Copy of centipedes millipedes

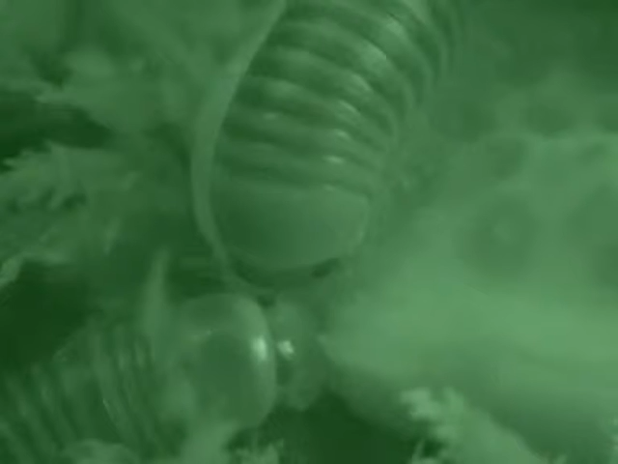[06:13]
They are active at night. Watch them eat cucumber in the dark.
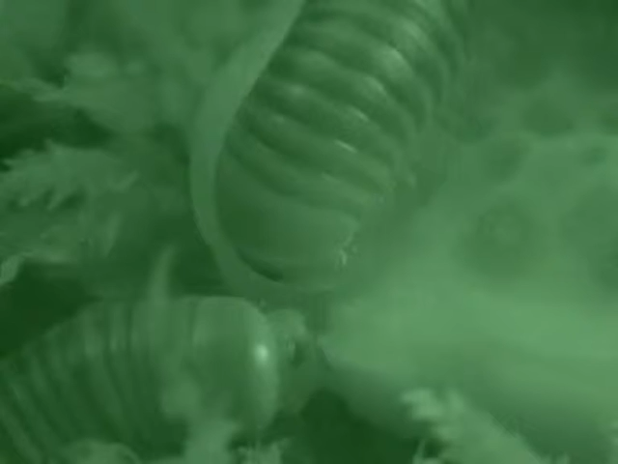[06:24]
Millipedes use mandibles for chewing. Millipedes are nature's recyclers.